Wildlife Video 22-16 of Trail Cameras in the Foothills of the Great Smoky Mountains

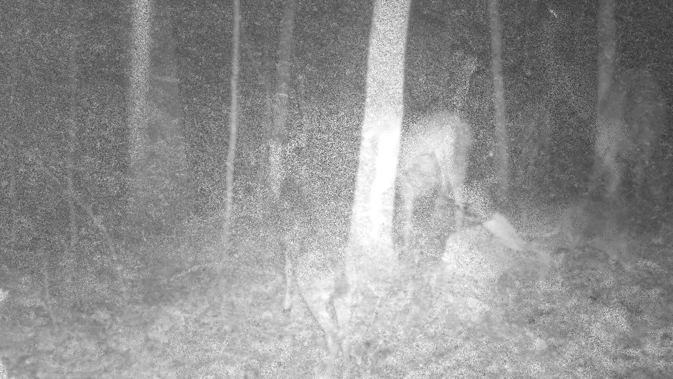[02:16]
They ganged up pretty good right now.
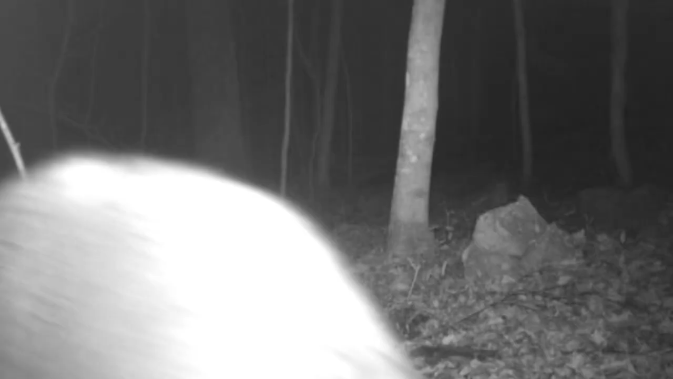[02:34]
Found he's got to check that out. And they're always on the lookout too.
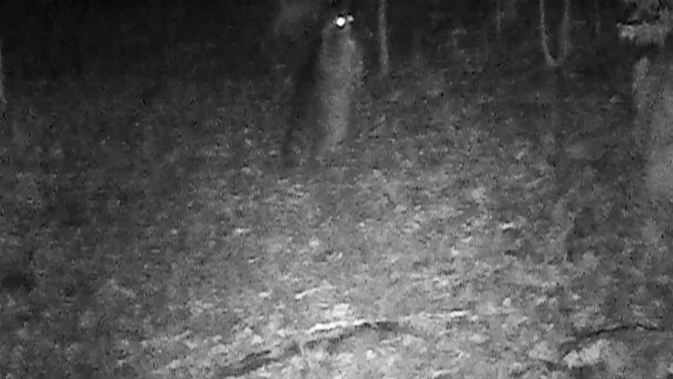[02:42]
Looks like he's watching for something moving around. Coyote, I bet you. They're always following these old animals. Here's an owl. Little old screech owl sitting there.
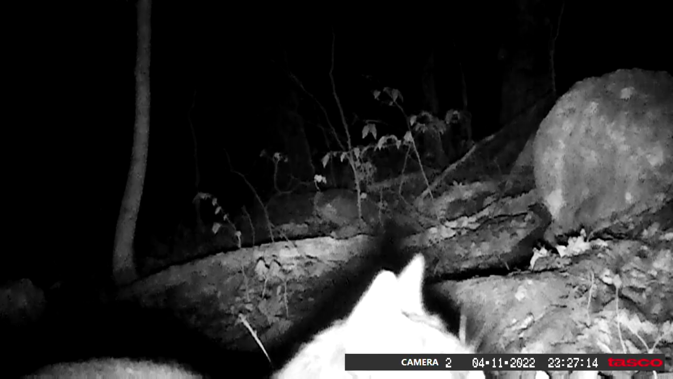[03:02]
Don't catch many of them. I am catching a lot of these old feral cats. I'm surprised the coyotes ain't got them. There's two or three feral cats around here.
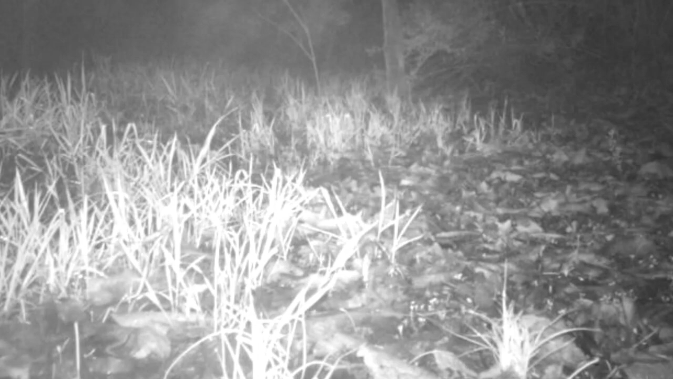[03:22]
Of course the coons have got to check that out. It's something new. And they're always digging for these frogs and whatever they can find here at the edge of this pond.
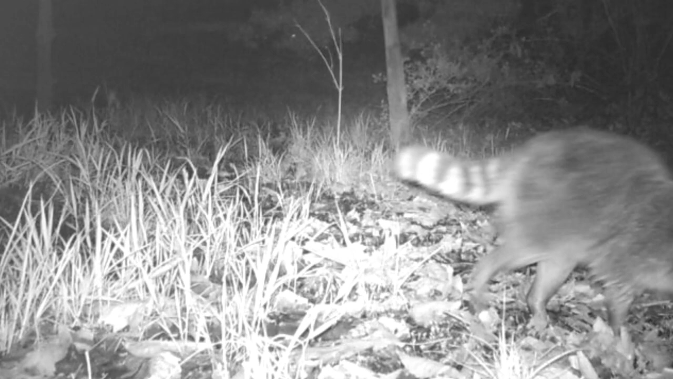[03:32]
And the whole family's down there before you know it.
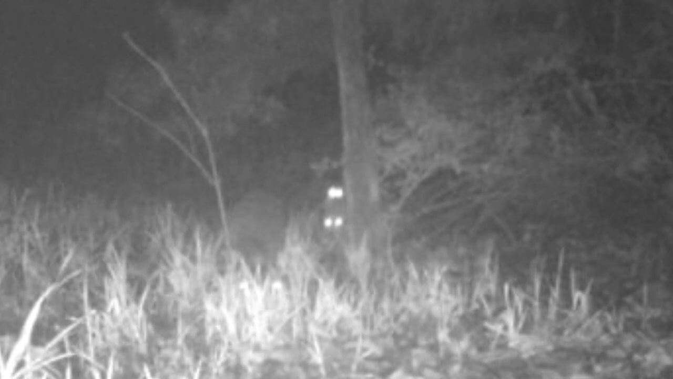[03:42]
This is their pond. But they share it. The deer come and go all the time at this old pond.
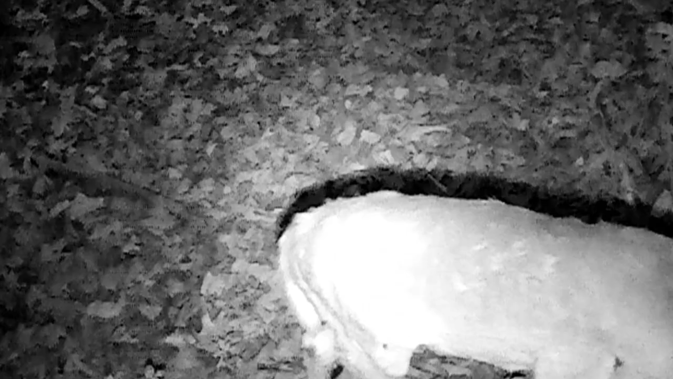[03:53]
They come and go. But the old coon. They're always here at this pond.
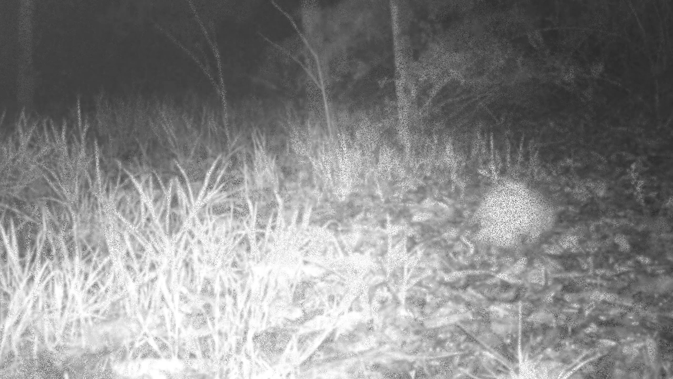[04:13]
But they share it too. Here's old Mr. Possum. He's working hard for something to grub to eat on. But them coons is way ahead of him.
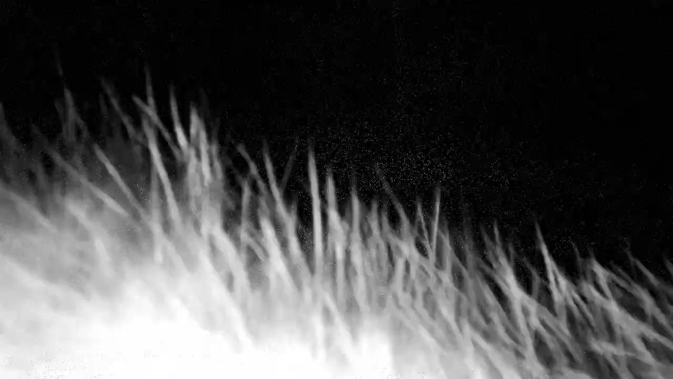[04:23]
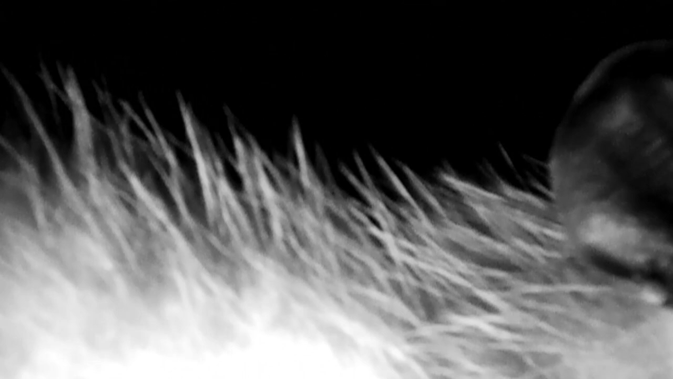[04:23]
But that's no mind. He'll just move on to another spot.
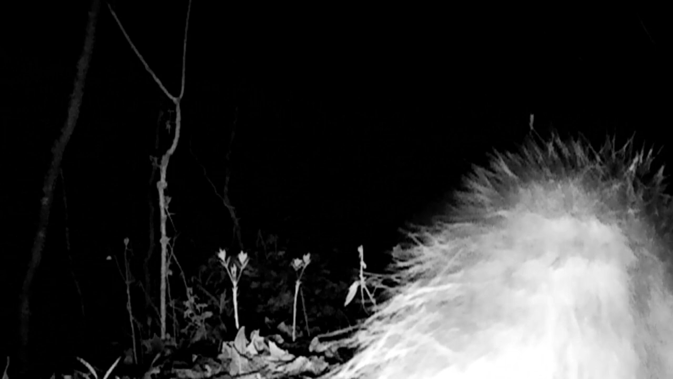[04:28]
Wet pavement probably. But he's away from some wet pavement here.
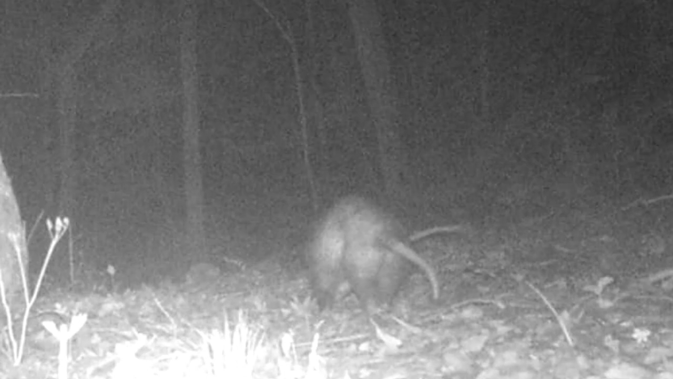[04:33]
Here's Mr. and Mrs. Possum moving through.
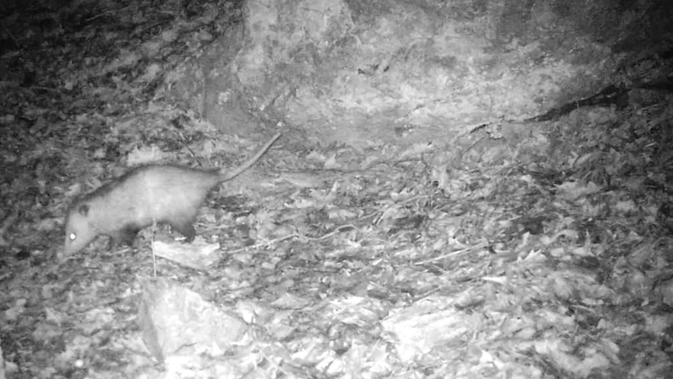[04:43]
Always working these woods.
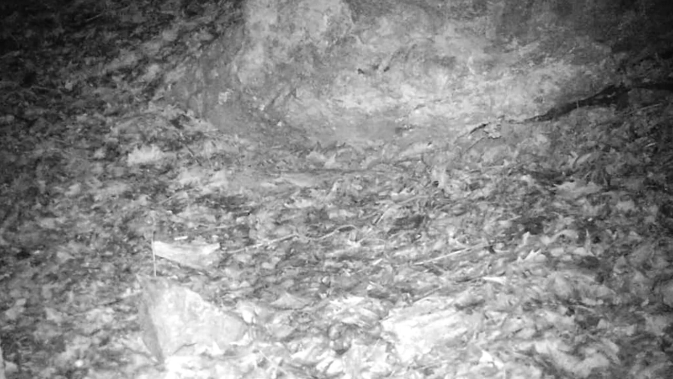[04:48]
Now I didn't film no skunks this week. That's a surprise. Not a single skunk. And the old possum ain't carrying leaves this week either.
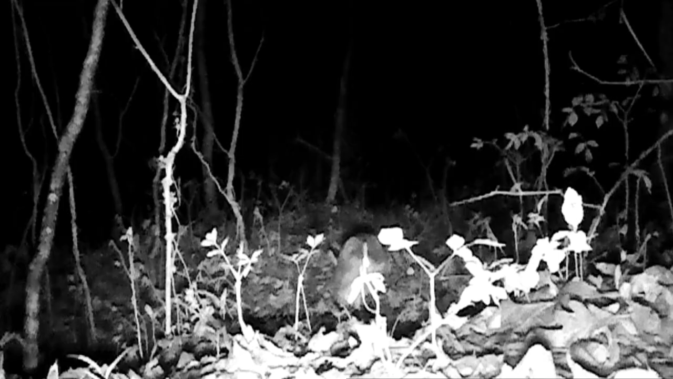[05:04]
There's an old rabbit moving through. Come daylight. Back at the rock.